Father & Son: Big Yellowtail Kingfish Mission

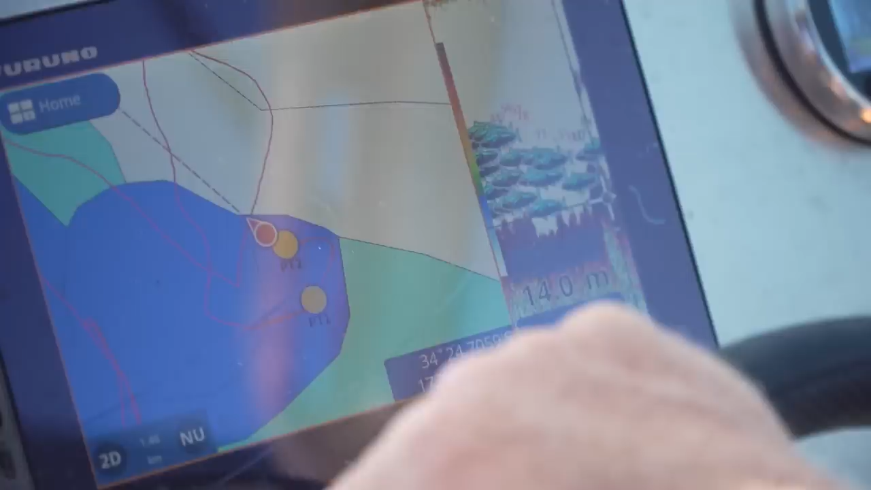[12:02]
On screen: depth 14.0 m
I'm able to measure the size of the fish down there on this Furuno DB9 sounder.
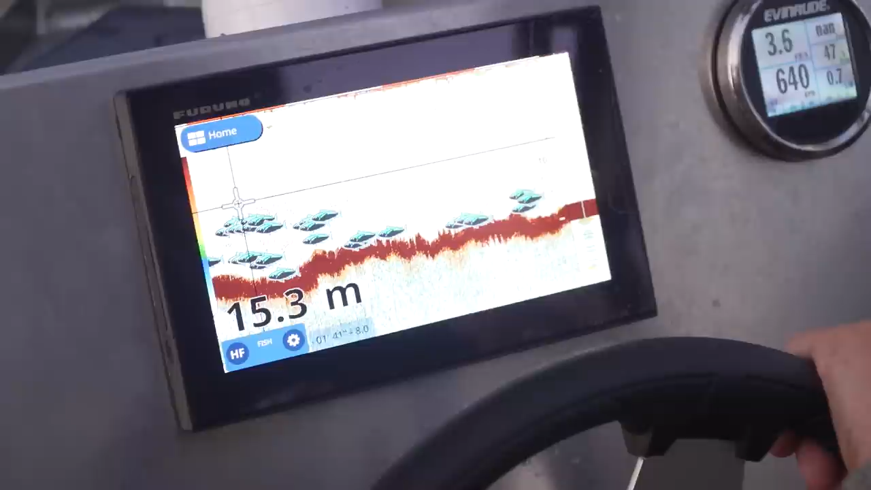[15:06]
On screen: depth 15.3 m
Fish we've been running through, mate, are 50 centimeters to a meter.